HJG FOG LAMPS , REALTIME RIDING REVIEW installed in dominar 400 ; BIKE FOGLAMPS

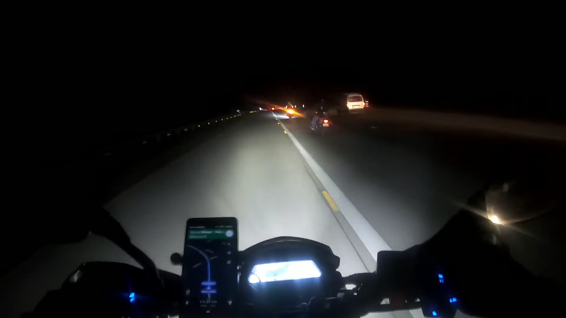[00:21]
If you are driving at night, fog lamps is a very necessary
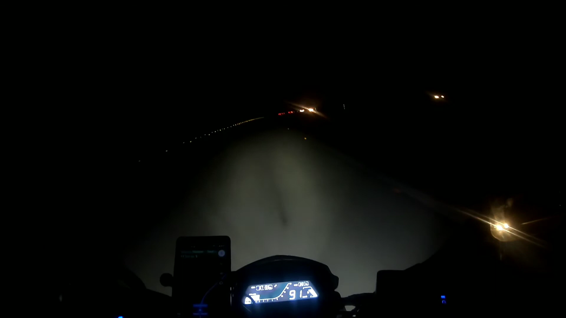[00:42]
I will just give you a live example and why not to make a real-time video of it so i was just on the way returning from agra I will give you a real-time experience and this is a live example here go here i am switching it off and again i am switching it on